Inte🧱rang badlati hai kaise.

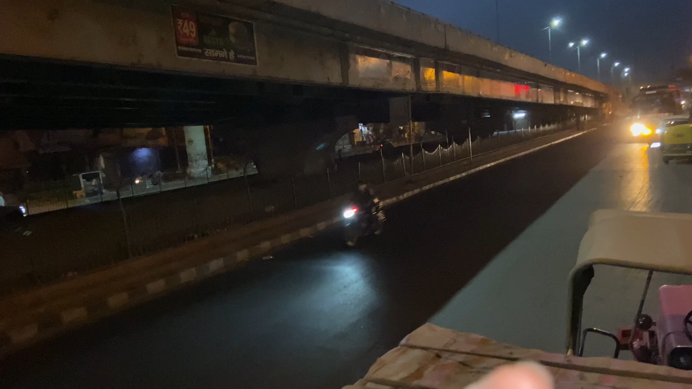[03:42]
ये रोड हो गया, इसके ऊपर से फ्लाईओवर हो गया रोड है वो भी, उस पर दोनों साइड है आने की भी और जाने की भी।